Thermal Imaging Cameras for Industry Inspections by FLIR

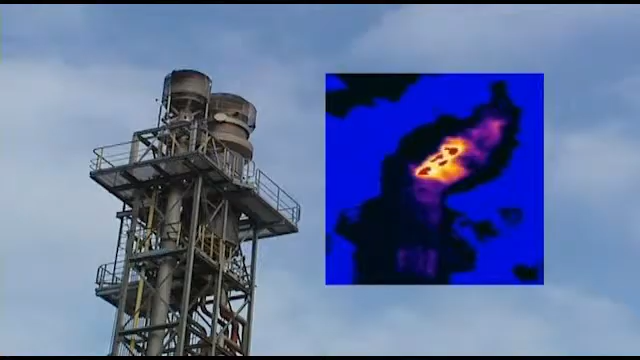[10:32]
are burned off in flares the flames generated can be invisible to the human eye it's important to be sure that the flare is burning otherwise
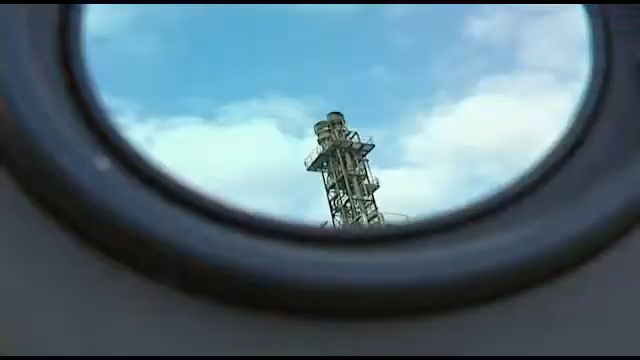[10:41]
harmful gases might enter the atmosphere thermal
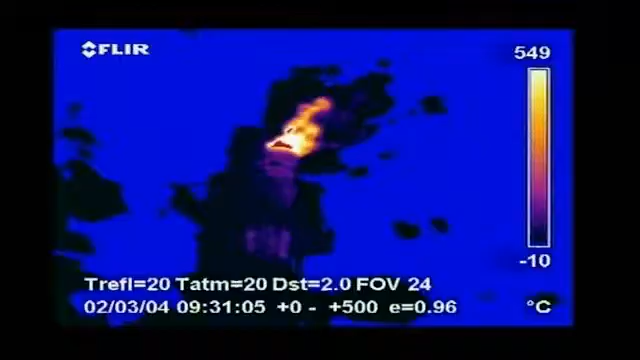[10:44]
On screen: scale top 549°C, scale bottom -10°C
imaging can easily see if
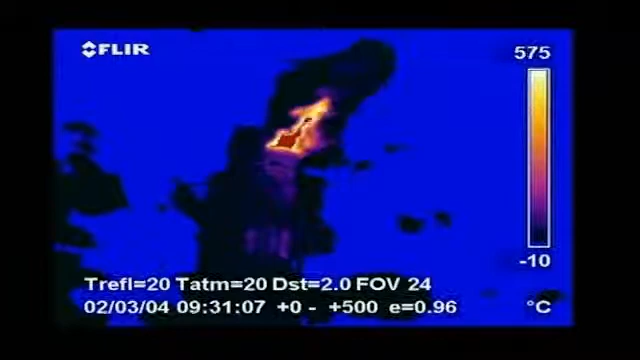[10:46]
On screen: scale top 575°C, scale bottom -10°C
the flare is burning or not thermal imaging can also easily be used for tank level detection
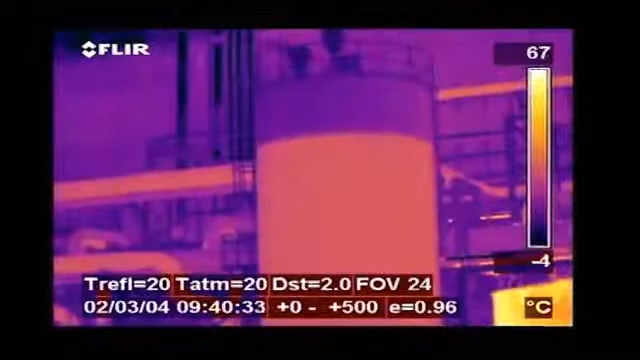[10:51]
On screen: scale top 67°C, scale bottom -4°C
thanks to emissivity effects or to temperature differences
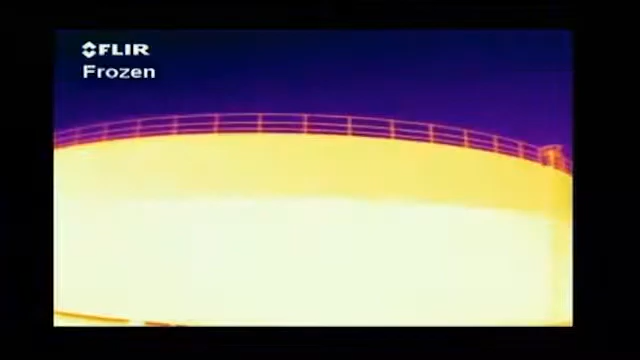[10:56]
the thermal image clearly shows the level of the liquid thermal imaging can also easily
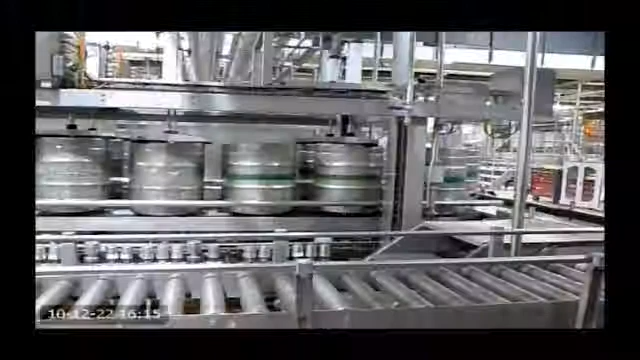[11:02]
be used to see if all barrels in a production process are properly filled
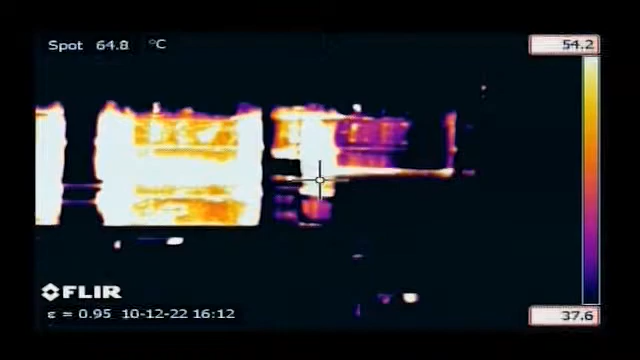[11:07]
On screen: spot 64.8°C
thermal imaging is used in numerous industries other applications include finding hot spots
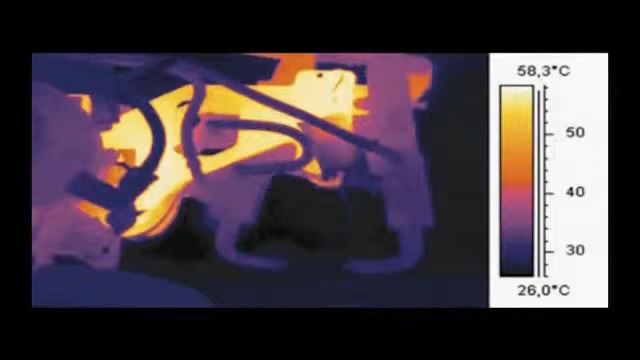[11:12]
On screen: scale top 58.3°C, scale bottom 26.0°C
in welding robots inspection of aeronautical material mold inspection
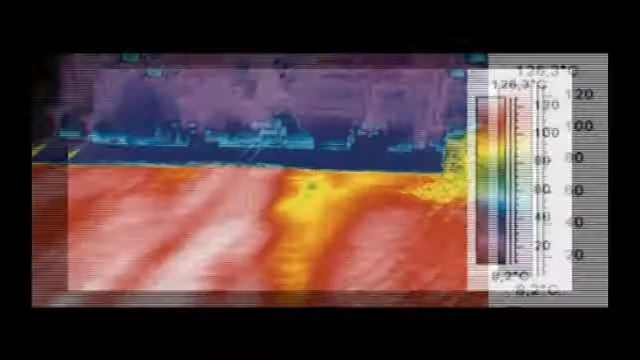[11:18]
checking temperature distribution in asphalt pavements inspection in paper mills
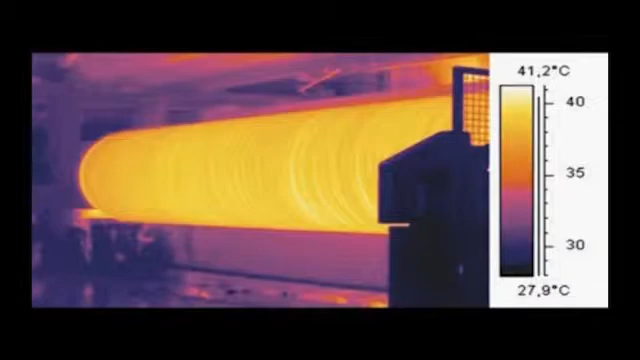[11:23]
On screen: scale top 41.2°C, scale bottom 27.9°C
whether you're interested in inspecting electrical
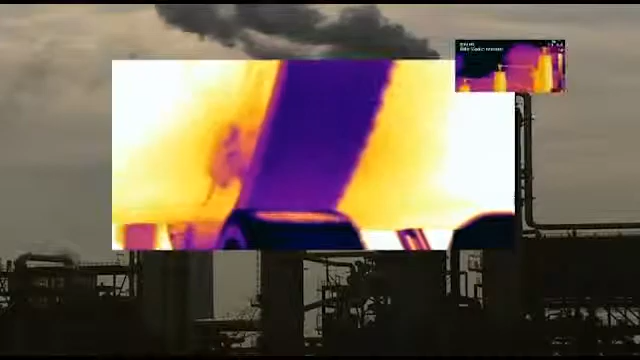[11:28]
installations mechanical equipment refractory pipe work or high temperature